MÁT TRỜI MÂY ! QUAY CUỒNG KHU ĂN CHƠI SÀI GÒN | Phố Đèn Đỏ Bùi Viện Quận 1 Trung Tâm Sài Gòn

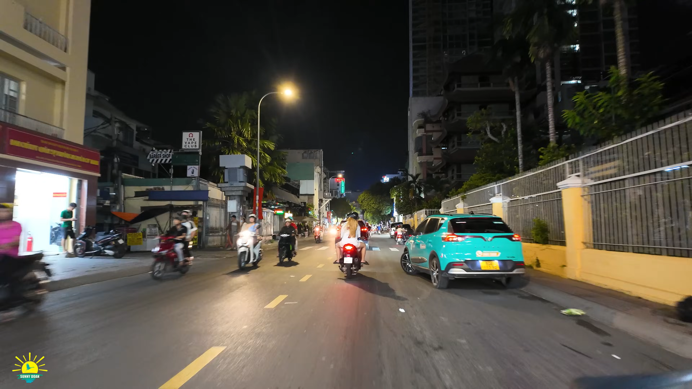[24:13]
Thì đối với con đường này bên trái á, thì có những cái xóm hẻm ta gọi là xóm Mã Làng.
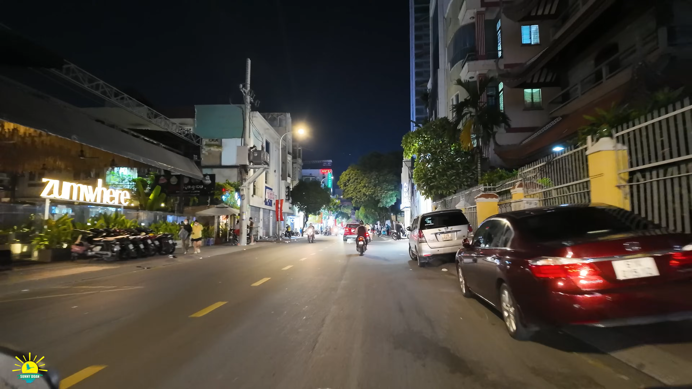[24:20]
Bên phải đó là xóm Đồng Tiến, hai vùng đất giữ của khu vực Sài Gòn.